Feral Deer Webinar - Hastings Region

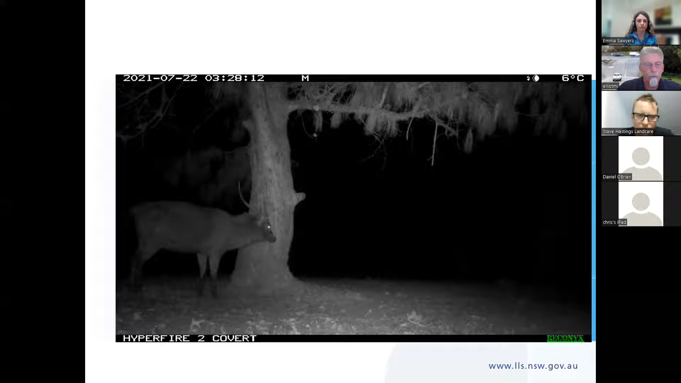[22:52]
Um, so that's, I'll make doing that for us again. So that's, um, this, the deer use these as, um, to show ownership of an area, uh, dominance.
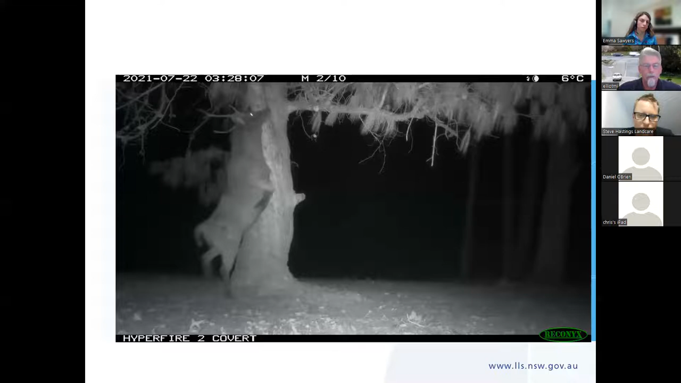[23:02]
So, and also they will, um, rub, they've got a scent gland on their nasal cavity, which is just below their eye there, and they will stretch up and, and mark on that. So it is interpreted as a sign of dominance. If, if you can't reach this, you're not big enough, you shouldn't be around here. I'm, I'm the big boy. Um, and you can see him stretch right up there. So their ability to do damage right up to that, to that first branch I spoke about is, is evident there.
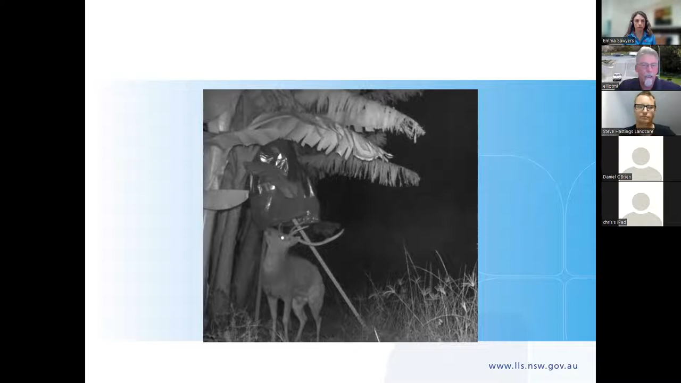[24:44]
a plastic bag, which goes over the banana to protect the banana from too much sun. And to also give it, like a little microclimate for it to, to develop.
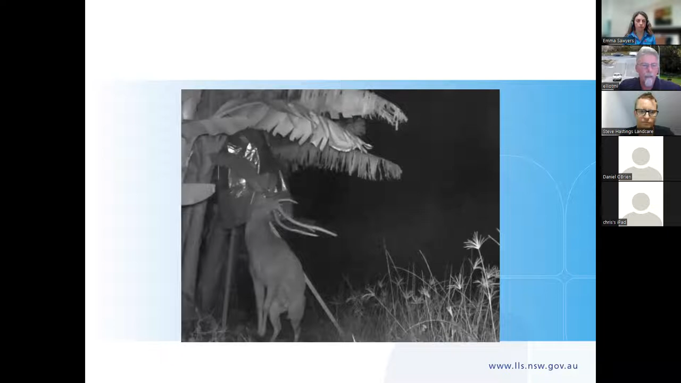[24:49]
And that deer has got up underneath that and, um, and damaged that banana bunch, which ended up like that. So that's the sort of damage there.